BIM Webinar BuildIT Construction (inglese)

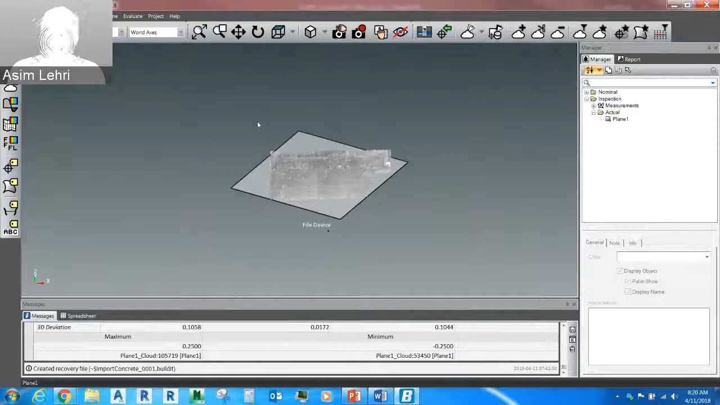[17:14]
So what we have over here, you can see what Scott has brought up is a builder construction, which kind of doesn't look like what you've seen in the first slide. I wanted to actually point this out to you, to everyone. Build it is a very customizable software. It, it could be as customer to, to your own suits and needs. So in terms of how it looks like and how you wanted to maneuver the,
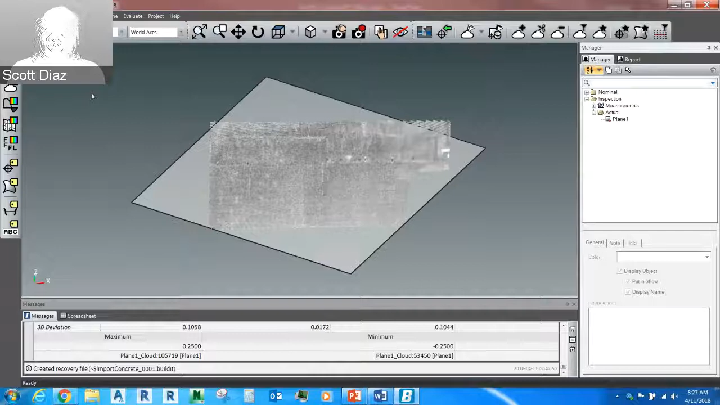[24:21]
So basically everything up here is cloud manipulation. Right. And then for the most part, we try to keep it simple on the majority of the features for build a construction, the core features, um, put those into a toolbar as well. Yeah. So as, as a demonstration, I think what Scott will actually show you is how to do a deviation of,
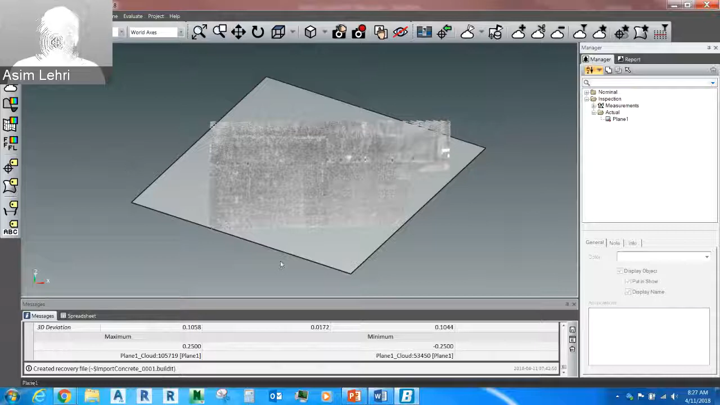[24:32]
um, of the cloud present over here. So at the moment, what you have is a, uh, am I right? There's a concrete, wet concrete poured around.
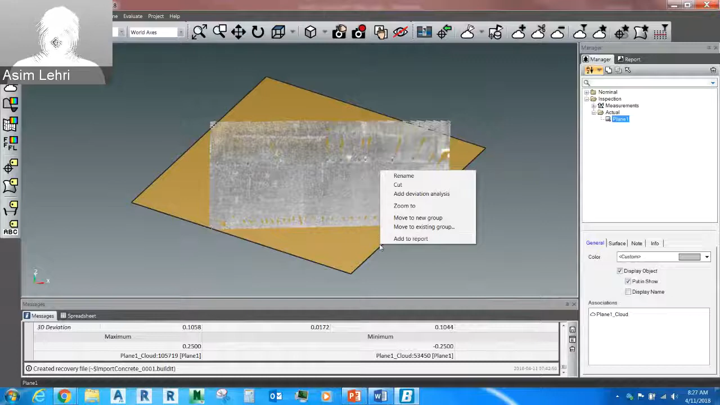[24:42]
Uh, we captured this image, um, and Scott basically used that image and created the plane and he's gonna, he's gonna do a deviation. And it's simple.
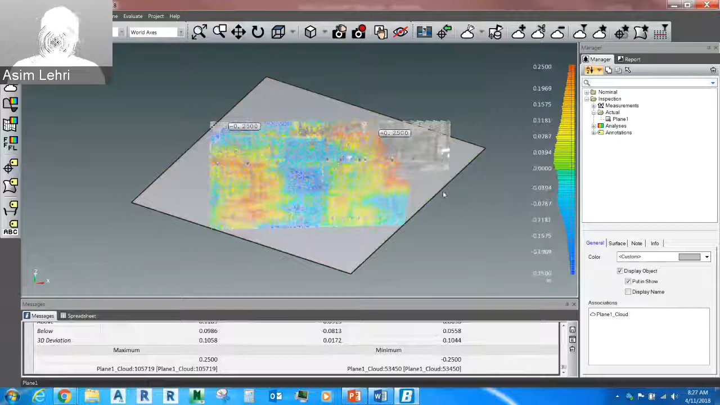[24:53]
It's just, you click, right click on those, uh, surface and you get the deviation analysis. Very simple, very quick.
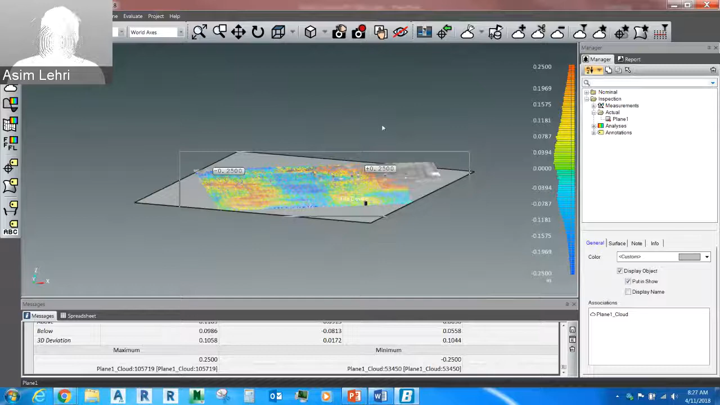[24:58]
And that gives you an idea, uh, where the out of tolerance is.
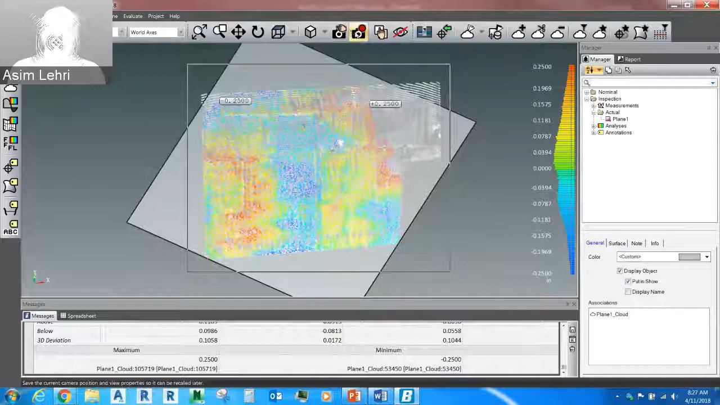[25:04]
If you want to actually inspect further, uh, you can go into the analysis bar, um, edit. And here you can actually change the, um, the, the color scale, the analysis mode.
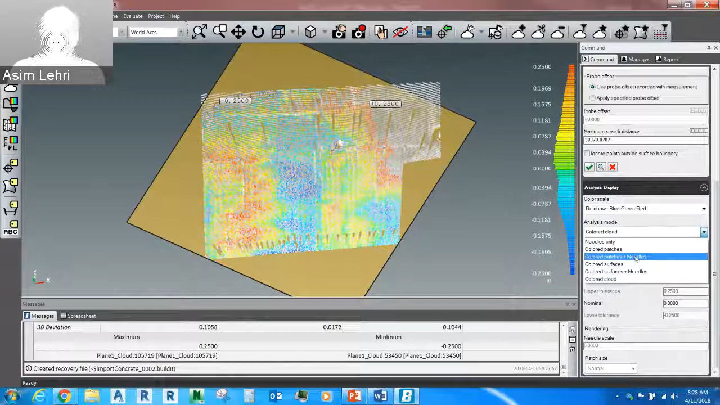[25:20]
So if, uh, Scott is going to do a color patches with needles, um, to an exaggerate where the actual out of tolerances. So the users will help you.
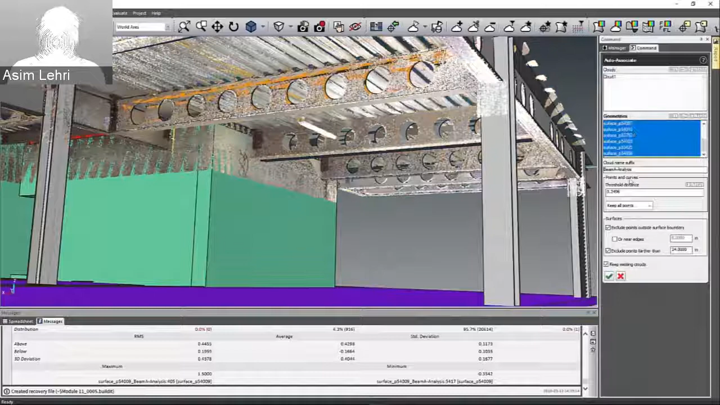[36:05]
and the CAD software will actually, um, take itself and associate these points to the, um, surfaces of the beam.
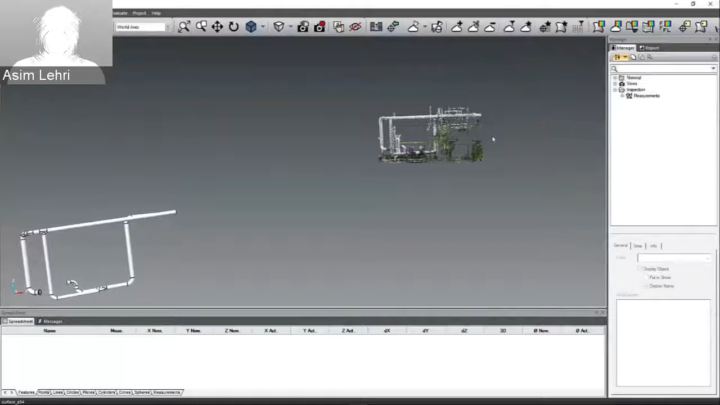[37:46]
Um, so over here, um, what we have is a scanned, uh, data of the actual, uh, pipe assembled within, uh, within the construction site. So the, the user will actually select the regions where he, what he would think that's the best way to align.
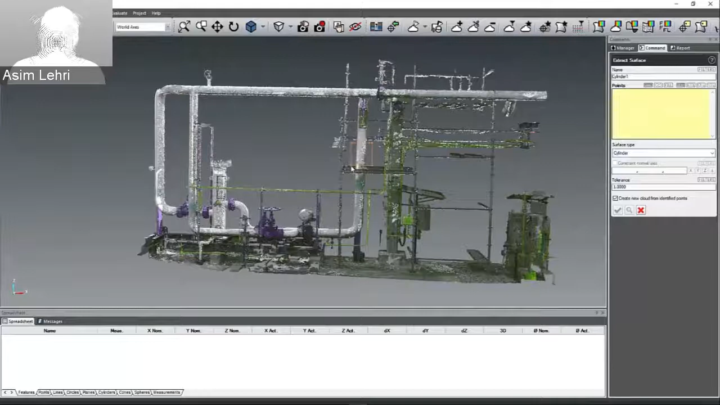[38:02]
So he will select, um, sections of these pipes. So three section pipes. Um,
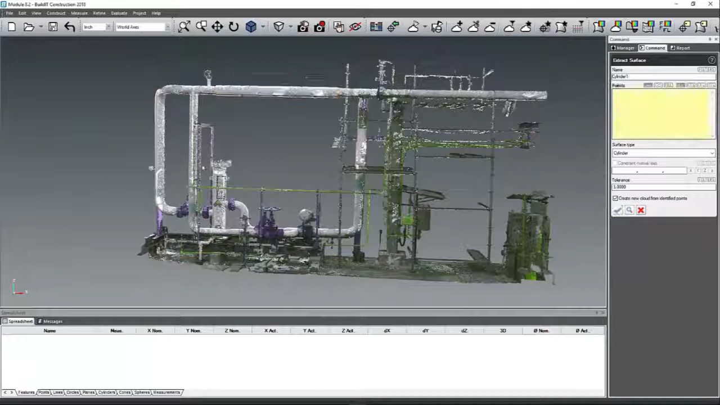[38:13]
so like I mentioned, it's very, very simple, um, in terms of, um, cutting the plane and creating cylinder pipes and so on. So over here,
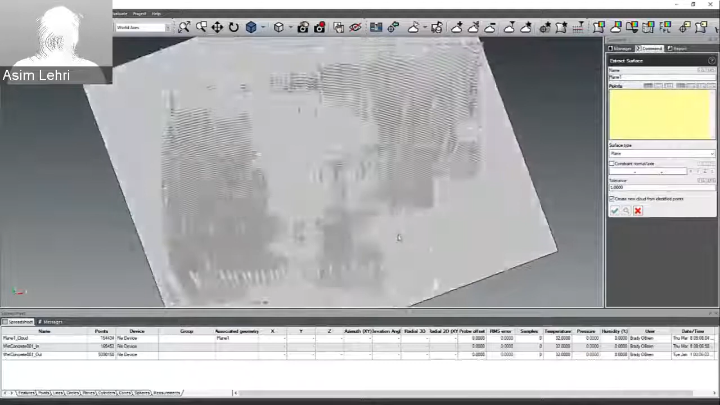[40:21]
Um, a couple of videos that Scott just, uh, did this one as a demonstration. So again, we'll go through this, uh, step by step.
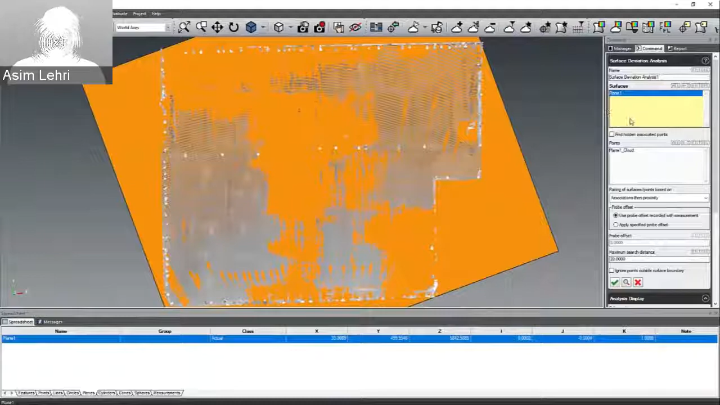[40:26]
Um, we've chosen the, uh, surface, the, the best fit plane.
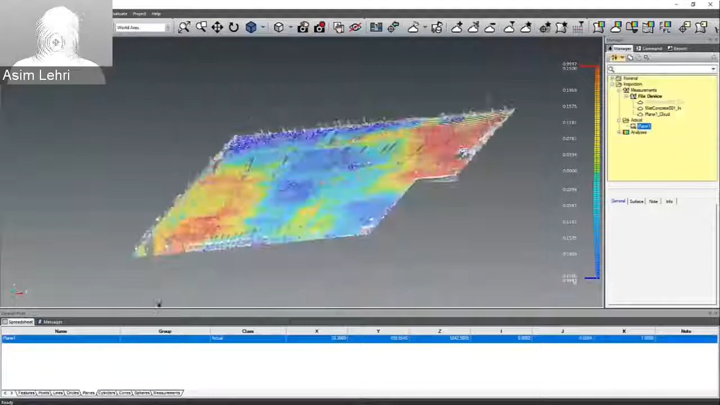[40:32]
And this basically gives you a, um, a deviation analysis of that floor.
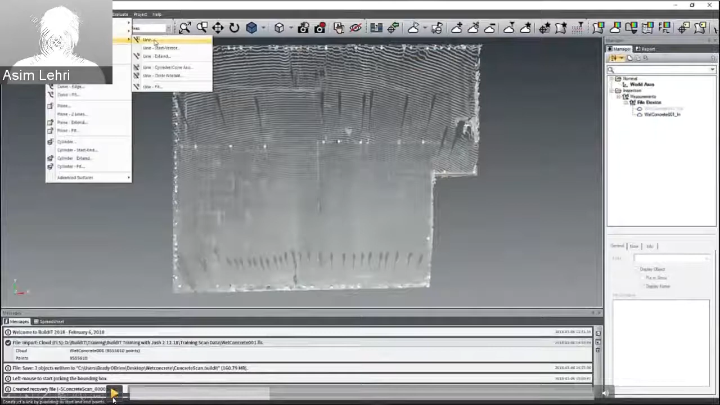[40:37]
Um, the other method is the FF and FL. So what you do is draw a line along the, um, along the surface of the clouds where you want to investigate. And from there, you can actually use the feature called FF and FL.
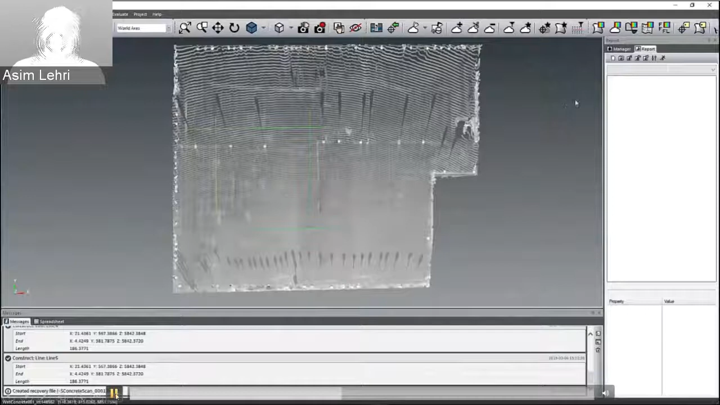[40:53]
And specify what's the maximum minimum.
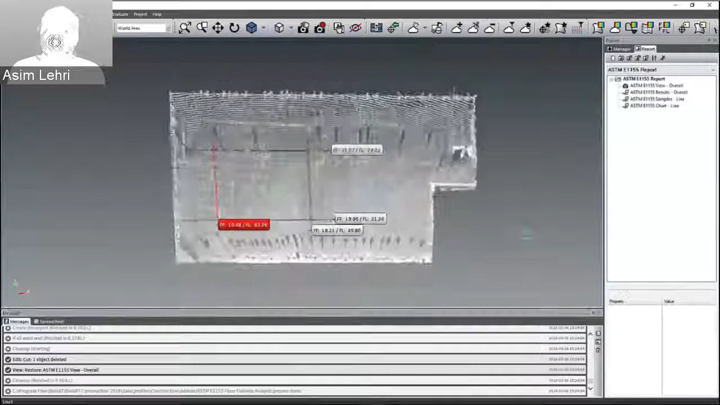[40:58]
And if the actual FF and FL is outside tolerance, it will give you a red, um, indication.